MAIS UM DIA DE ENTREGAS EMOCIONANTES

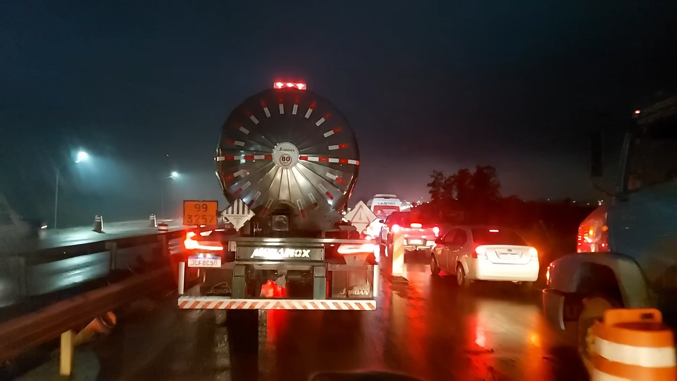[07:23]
Voltando para casa, já passa das 6 horas da tarde e o congestionamento continua. Mas faz parte, tudo vai ficar melhor, não vai demorar muito, mas tá difícil de ir de uma cidade para outra. A gente, em tempos normais, a gente faz em 10 minutos. E agora a gente tá levando, dependendo das horas, a gente leva até uma hora para chegar, pra fazer essa travessia. Mas tá tudo certo.